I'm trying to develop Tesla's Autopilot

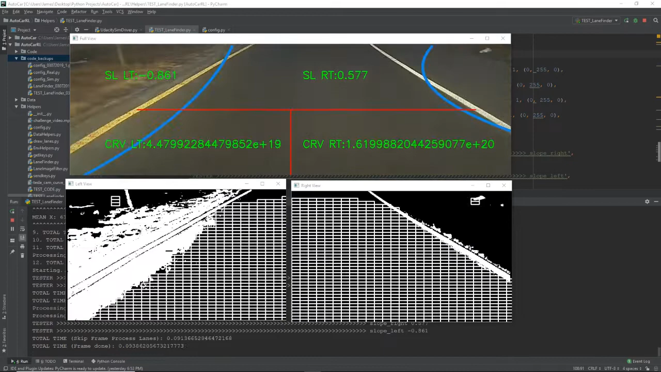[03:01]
Now in this part of the video, I'm coming up on an off-ramp. And this demonstrates a few different things. One it demonstrates the ability to detect yellow lanes seen on the left. This footage was also taken at night, so it accomplishes being able to detect lanes in the night time. And it also accomplishes being able to detect curves, as this is an off-ramp and there's a pretty sharp curvature to this lane. Now let's talk about how I accomplished this. You may have noticed these two additional windows at the bottom below the actual footage, with the black and white boxes.
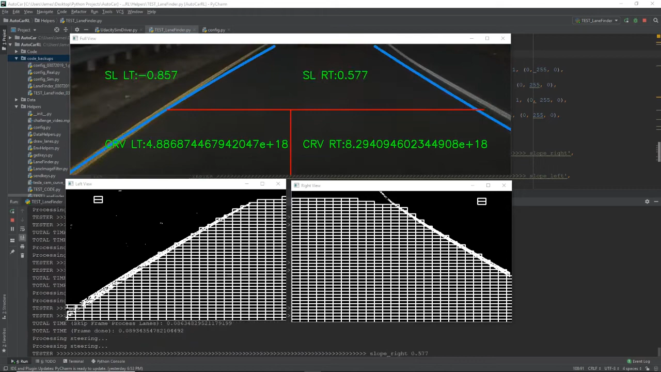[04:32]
and then also the curvature that has been detected by the left and the right lane.
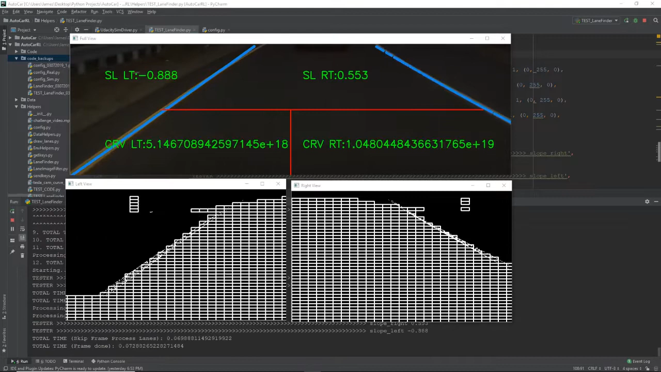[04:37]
Now, the idea here, again, is that the slope, the curvature, and the distance from each lane can be fed